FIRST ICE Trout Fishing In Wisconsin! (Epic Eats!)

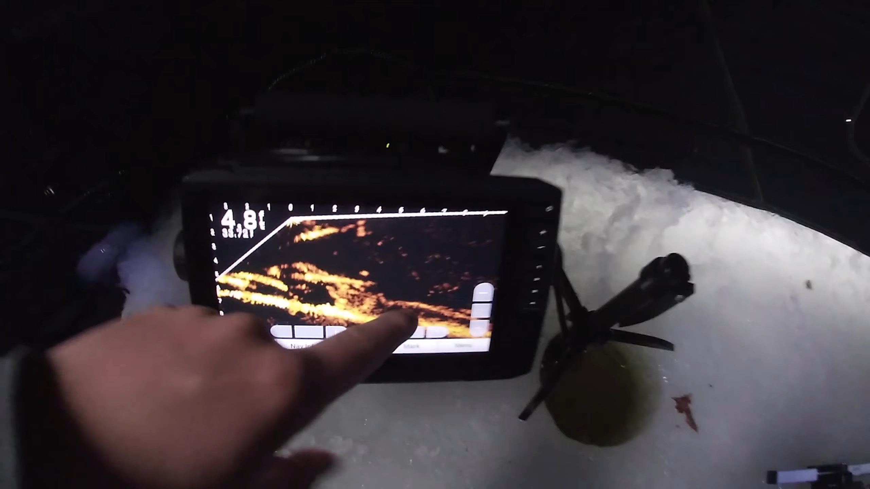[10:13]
the live scope here watch this is this is his bait right here
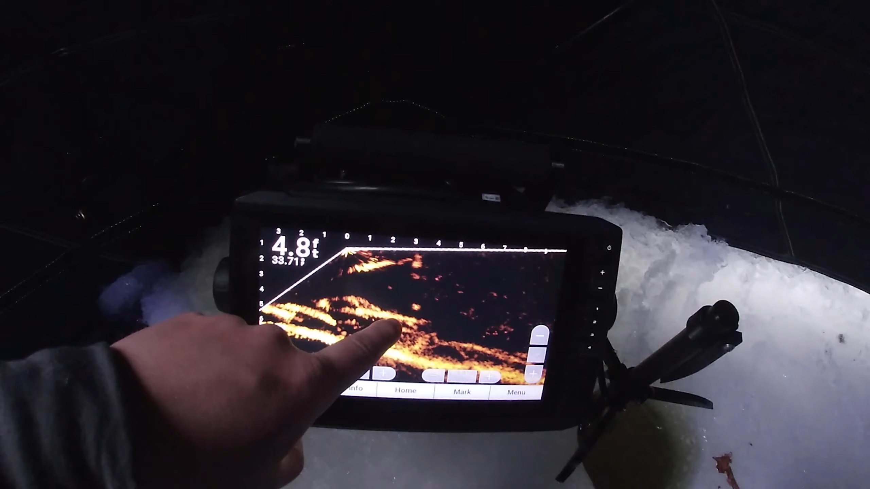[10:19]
see how that's going up and down just like how we were jigging it that's a z viber by the way we put a z viber on there and